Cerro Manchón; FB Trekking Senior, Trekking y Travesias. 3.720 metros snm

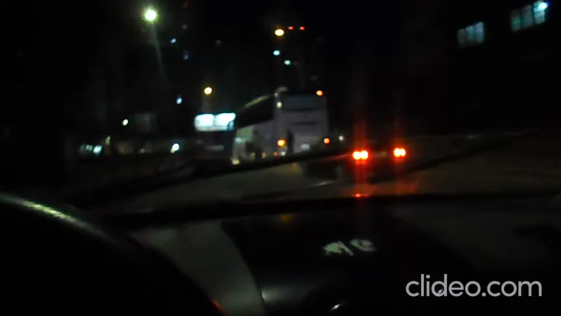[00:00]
Día martes son como las 7 am, ya es un poco tarde a mi entender estamos esperando a Apusherpa que se disponga a llegar, se ve bastante tránsito, demasiado